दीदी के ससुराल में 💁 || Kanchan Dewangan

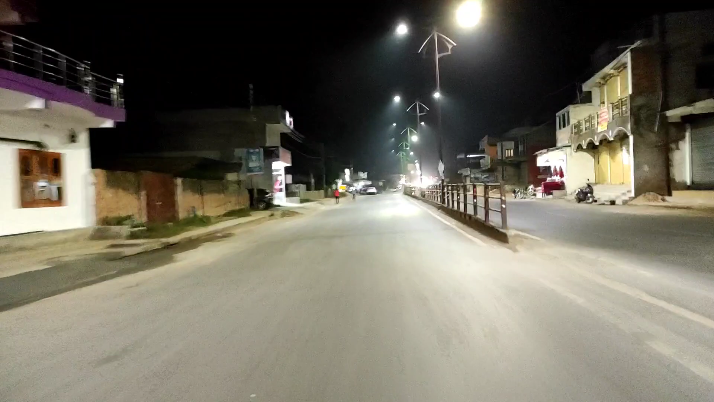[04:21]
अंबिकापुर में तो ऐसे नाइट में दिखाती ही हूँ मैं, लेकिन पहली बार मैं 8:30 बजे सूरजपुर में हूँ मैं, और स्कूटी पे। और ठंड भी लग रहा है, क्योंकि मेरे पास एक स्वेटर वगैरह कुछ नहीं लेकर आई थी। और काफी ब्यूटीफुल व्यूज, लाइट ही लाइट। चौपाटी से सामान लाने के लिए कर रही थी,